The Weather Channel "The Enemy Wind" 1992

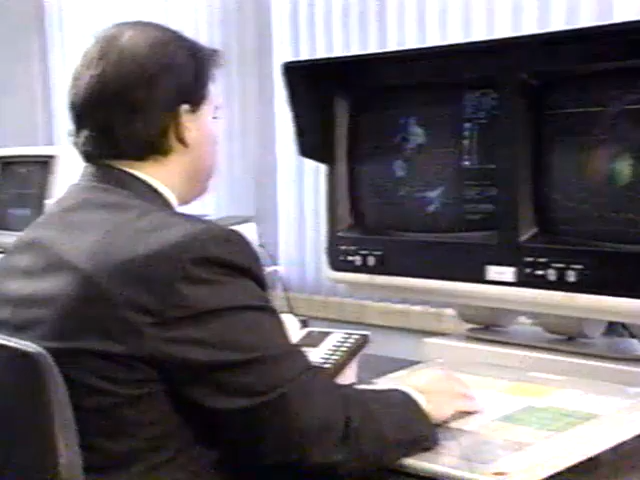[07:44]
at the northern range of this advanced Doppler radar,
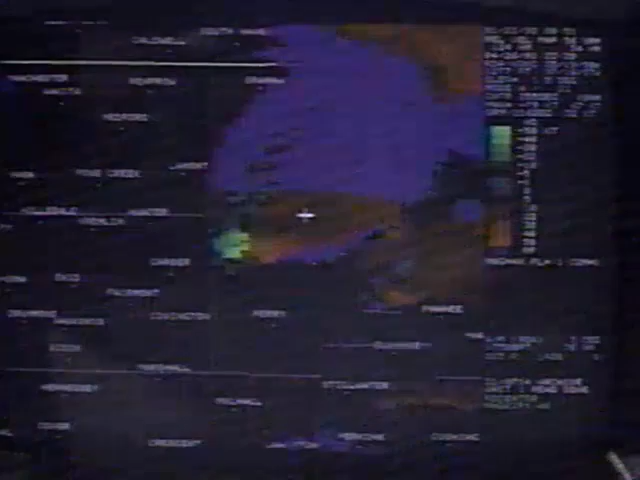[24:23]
The greens are wind toward the radar. The reds are winds blowing away from the radar.
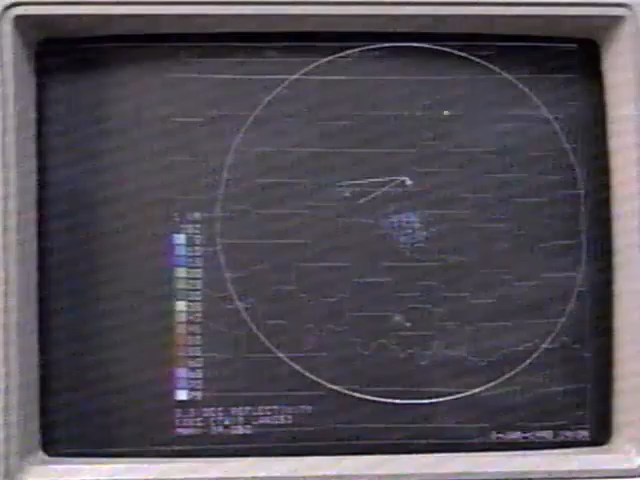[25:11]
So now I'm going to put out a warning for that storm by turning on the warning generation software.
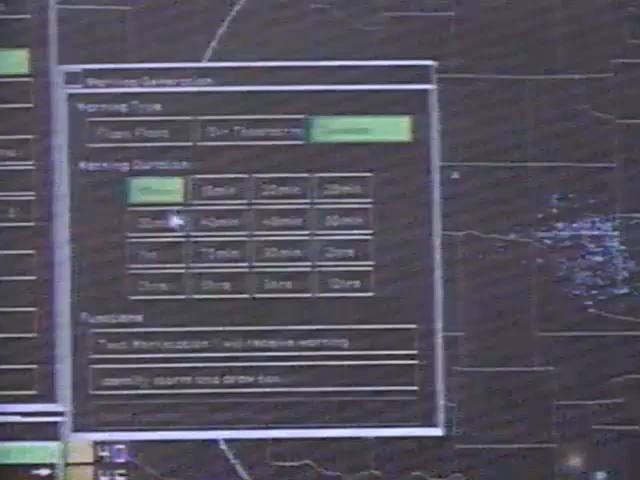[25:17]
With just a few simple keystrokes, the threatened area is identified,
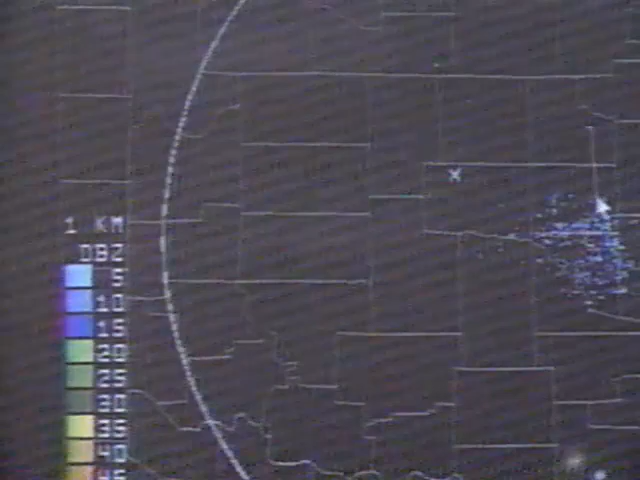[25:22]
the warning box drawn, and the warning issued in less than a minute, half the time it once took.
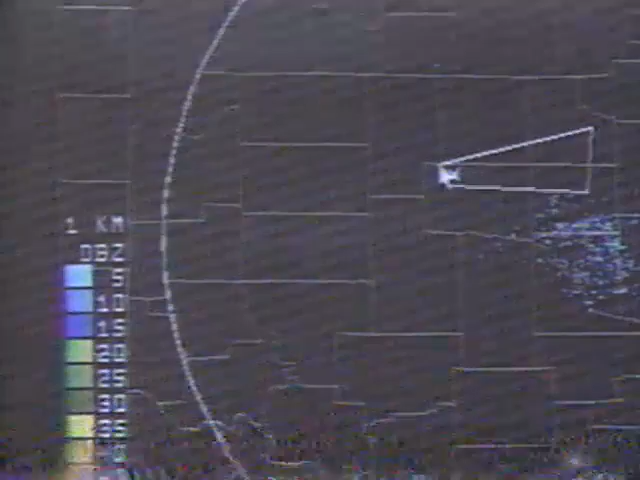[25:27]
I just hit a return, and that message goes automatically out on all of our media outlets,